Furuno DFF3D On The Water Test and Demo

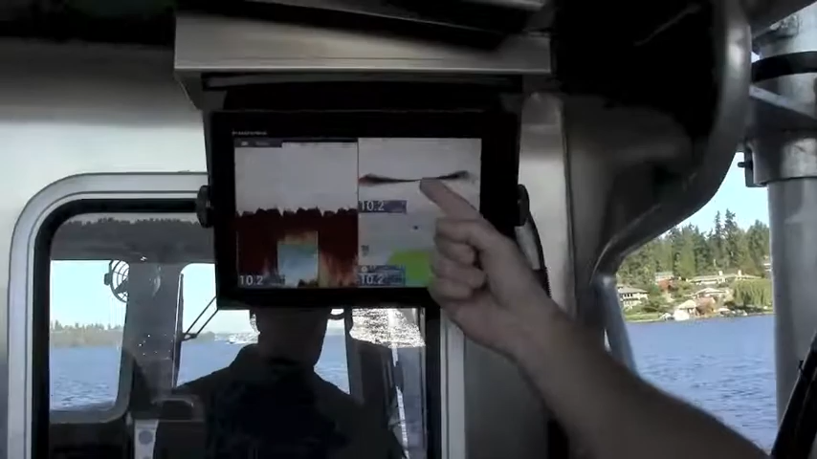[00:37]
as well as a bottom profile mode, so we can sweep instantly every ping and see exactly what the bottom is doing underneath the boat.
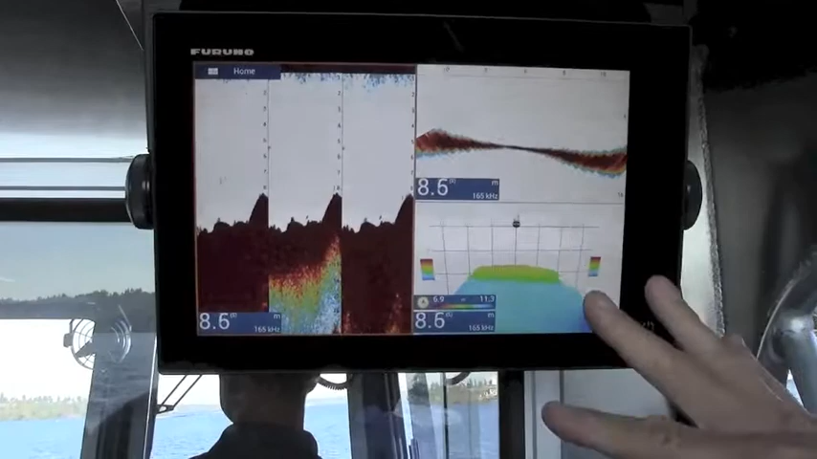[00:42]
On screen: depth 8.6 m
You can see from side to side,
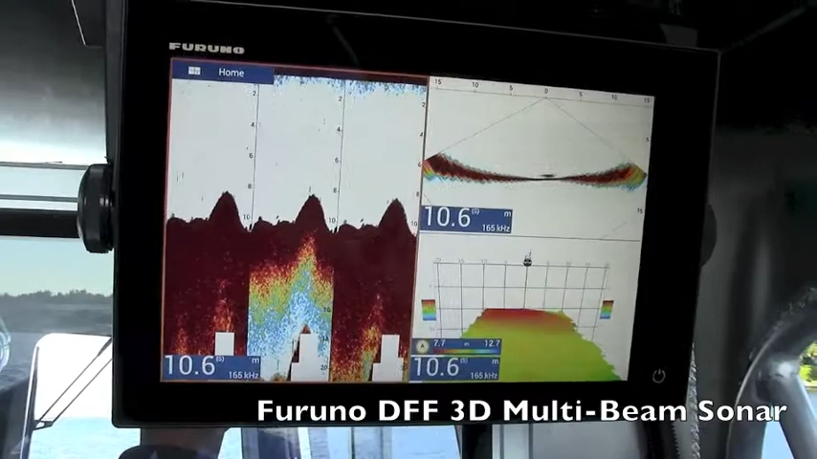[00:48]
On screen: depth 10.6 m
if I'm gunk hauling for navigation or coming into an area where I haven't been before,
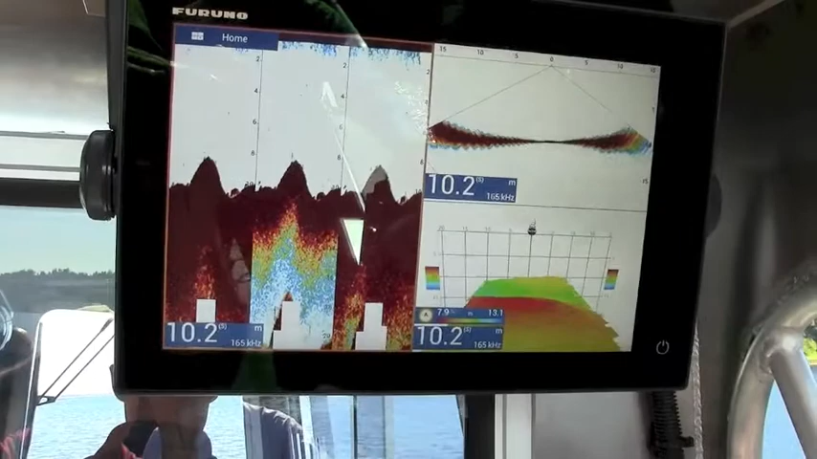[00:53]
On screen: depth 10.2 m
I can look exactly what's going on underneath the boat in real time and then present that also in a 3D historical information as well. On the left side of the screen, I have a triple beam mode,
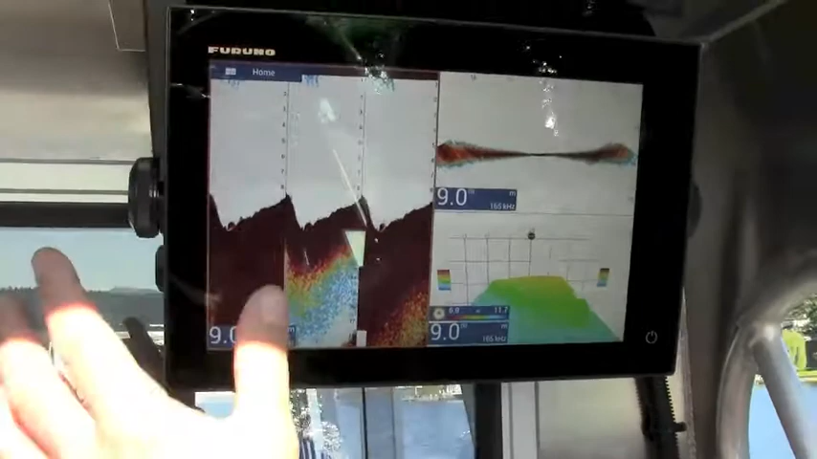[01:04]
which shows me what's going on basically in 40-degree chunks underneath the boat, 40 degrees to port, 40 degrees underneath the boat with this center beam, and 40 degrees to starboard.
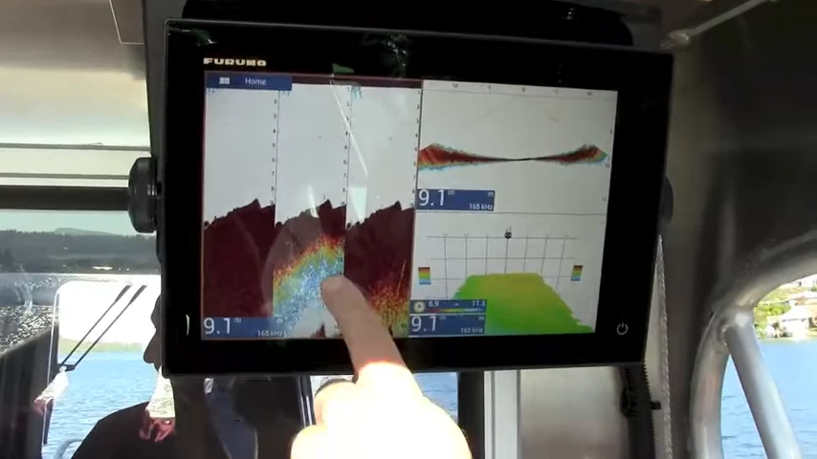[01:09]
On screen: depth 9.1 m
And that's all in real time, the DFF 3D processor,
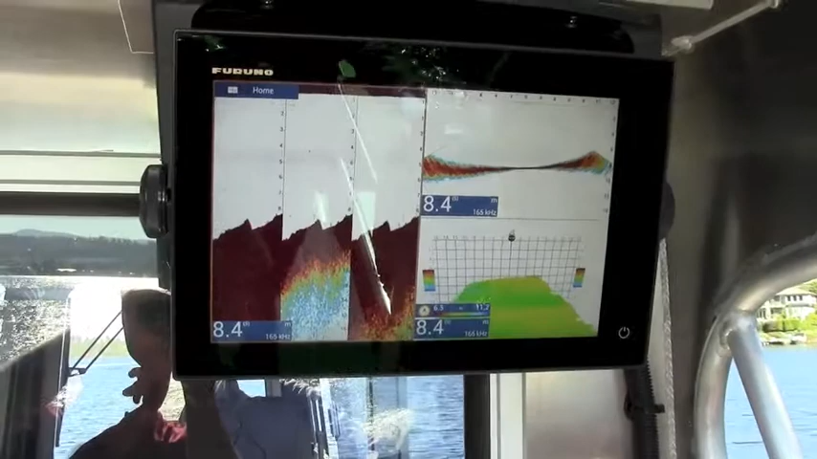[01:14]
kind of every ping, it's looking at that information all across the bottom with a very fast update rate.
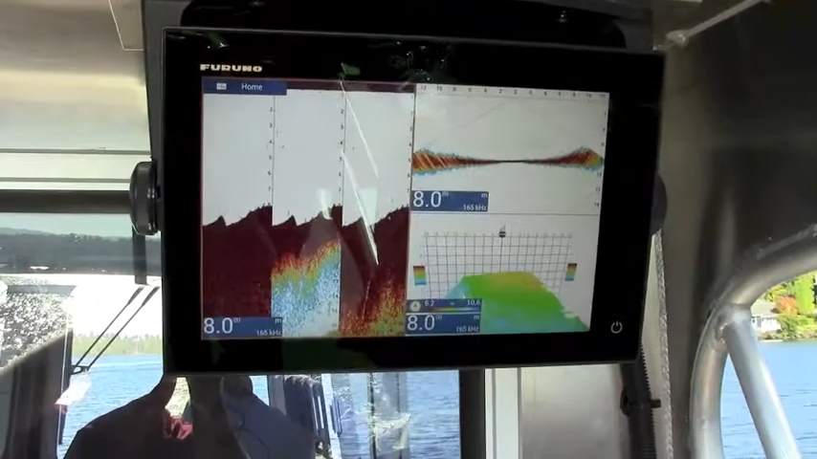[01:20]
On screen: depth 8.0 m
It shows a 165 kHz frequency so that we can penetrate the bottom much more.
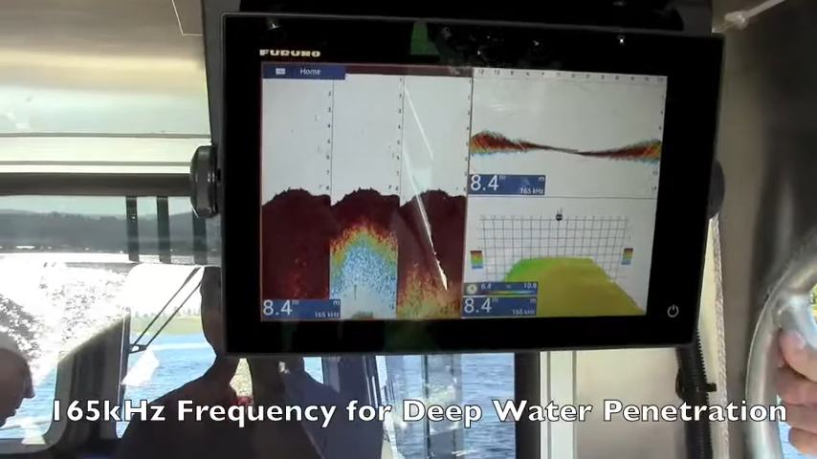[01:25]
On screen: depth 8.4 m
The other frequencies that our competitors are using are up in the 400-700 kHz range,
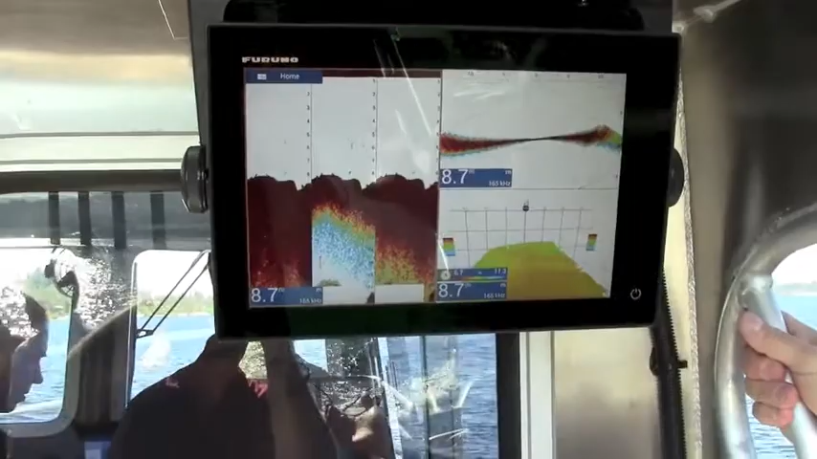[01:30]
and the problem with those is you just don't have the bottom penetration to look down
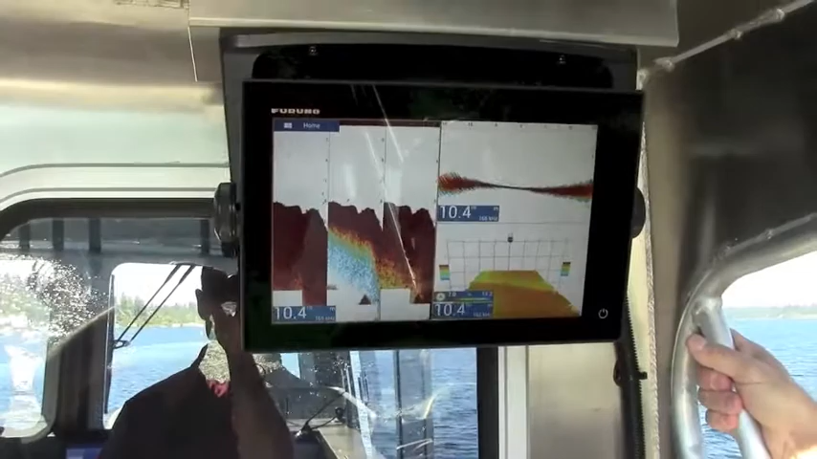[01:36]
below 100 or 150 feet is where they max out.
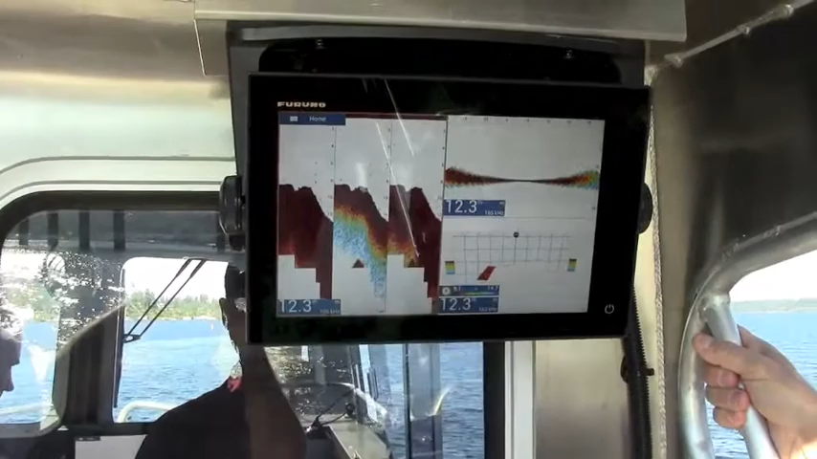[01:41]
This system will actually detect targets and show you information in, say,
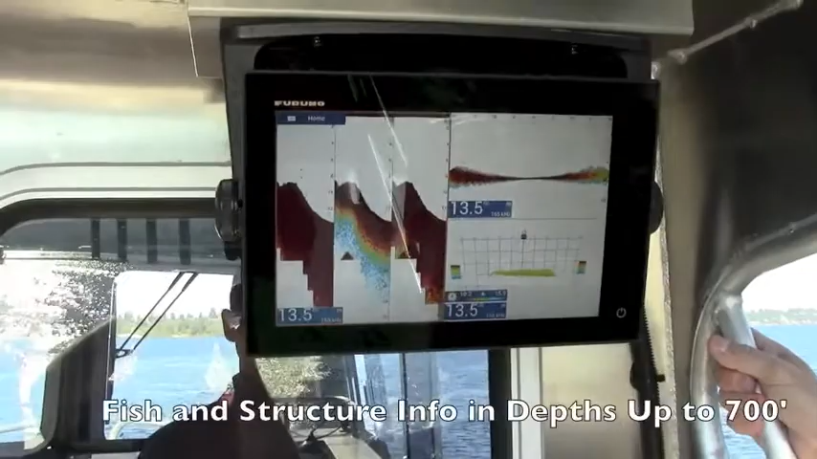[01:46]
structure information in depths up to 5, 6, even 700 feet.
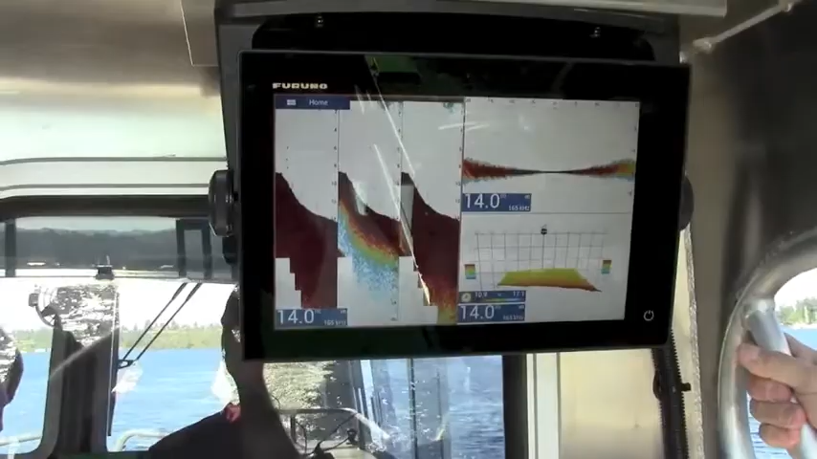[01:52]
So it's radically different from our competitors' products in that aspect.
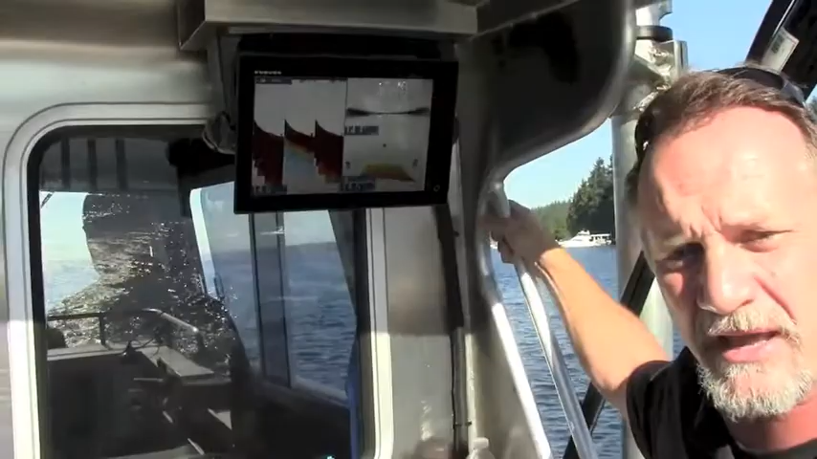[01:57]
And we'll get out and look at some wrecks in a little bit as soon as we hit some deeper water. So with the DFF 3D,
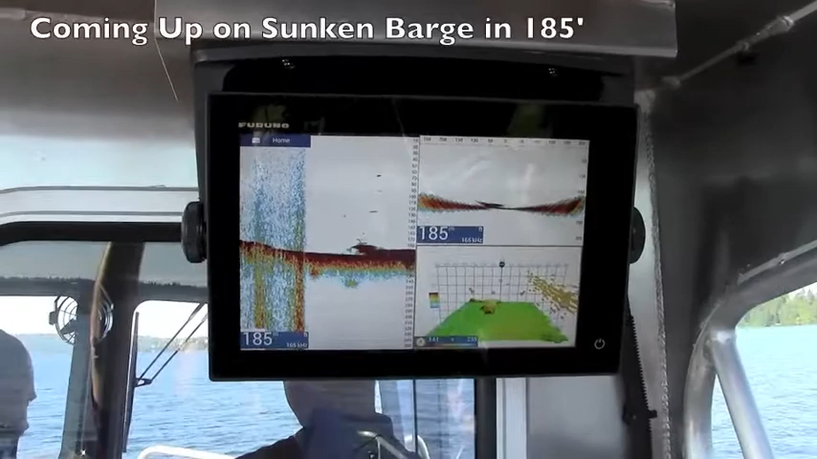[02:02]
the multi-beam sonar has the capability to not just show us a traditional bottom, you know, bottom like a regular down sounder sonar image,
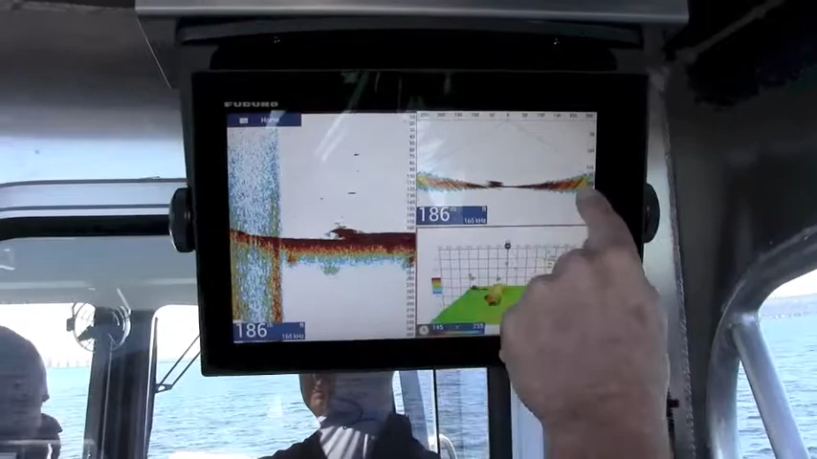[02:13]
but we actually can show a bottom profile so you can see where the structure is on the bottom or fish or anything underneath us, every ping within that 120-degree sweep.
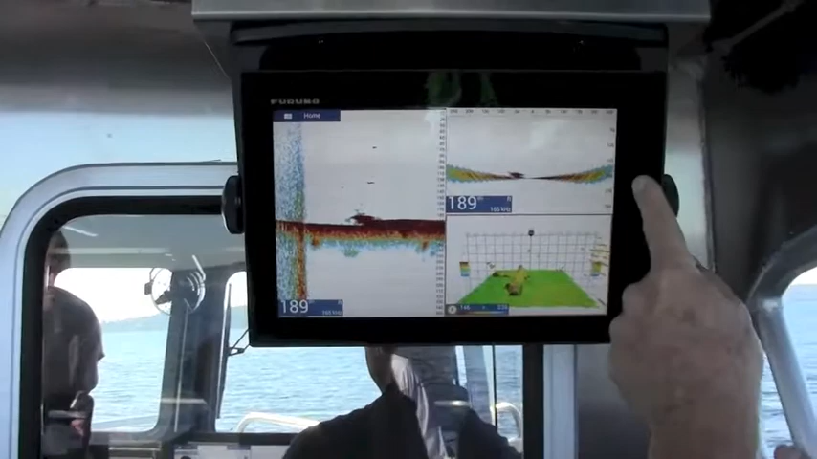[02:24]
So we're actually breaking this whole 120-degree sweep up into 40 individual channels, which gives us that really fine bottom resolution that we're looking at right now.
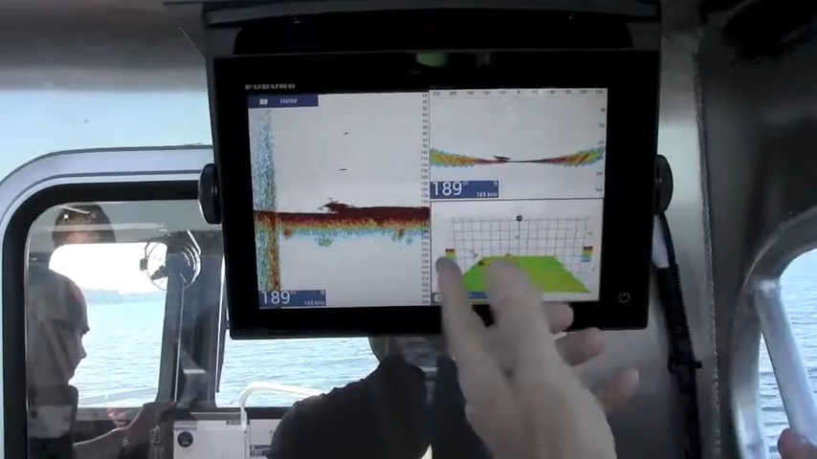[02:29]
Additionally, when we run over structure,